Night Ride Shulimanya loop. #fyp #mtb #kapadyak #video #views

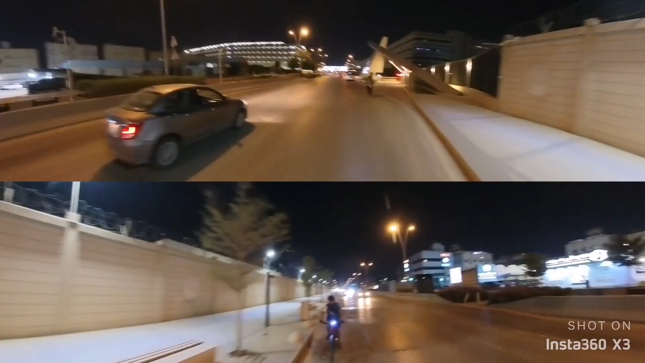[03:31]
Kunting padyak na lang kabisdak, mararating na natin yung Prince Sultan Hospital.
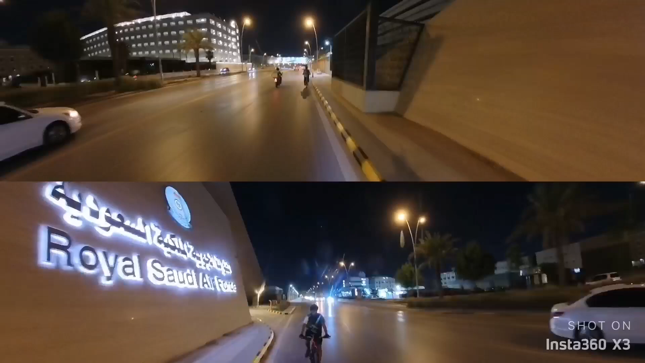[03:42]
Yan, dumana tayo sa Royal Saudi Air Force. Ang sunod nito ay ano na, Prince Sultan Hospital, ang pinakamalaking hospital dito sa Riyadh. Malawak ang daan kabisdak, safe lang tayo at maliwanag yung lugar.
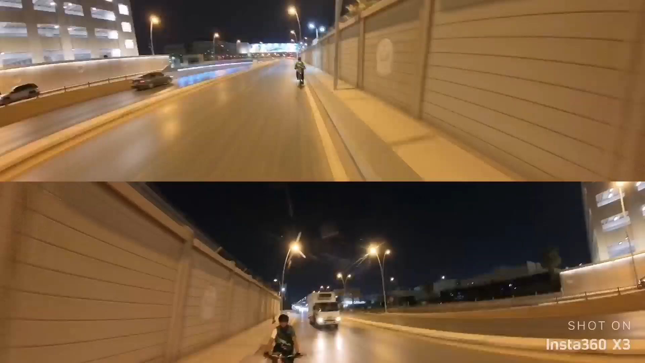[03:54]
Tingnan nyo, makikita nyo naman sa ating video na napakalawak. Malaking clearance naman ibibigay ng mga nagmamaneho sa sasakyan sa ating mga kabisdak, kaya safe tayo. Tingnan niyo, di ba?
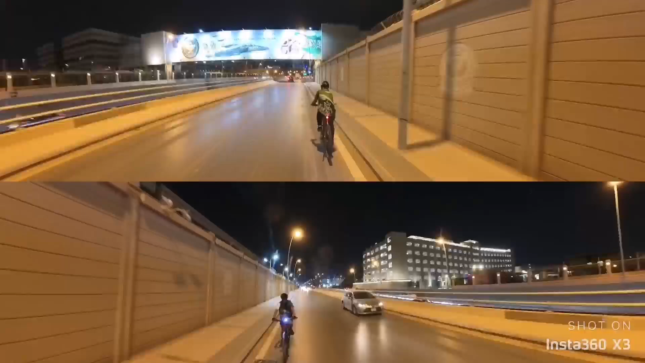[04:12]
Dalawang sasakyan magkasakyan pero hindi nila tayo ginigit-git dahil wala nga, hindi nga masyadong matraffic dito.
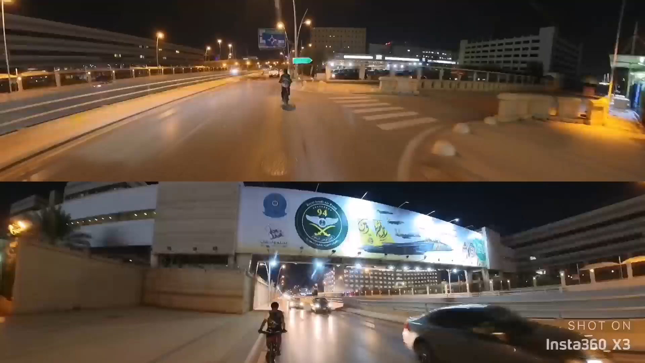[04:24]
Mga kabisdak, approaching tayo ng runabout na. Ito na yung runabout ng malapit sa Prince Sultan Hospital.
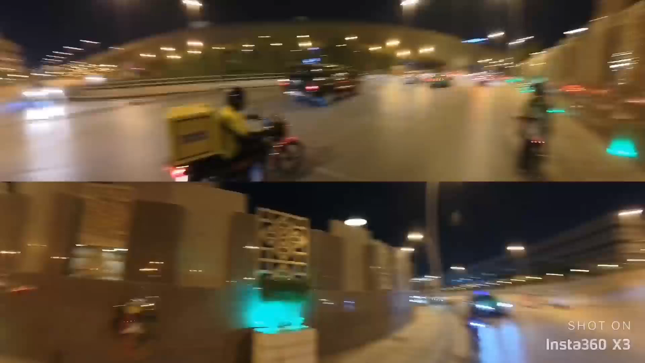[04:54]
Laking runabout to. Ayan. So ingat lang palagi mga kabisdak eh.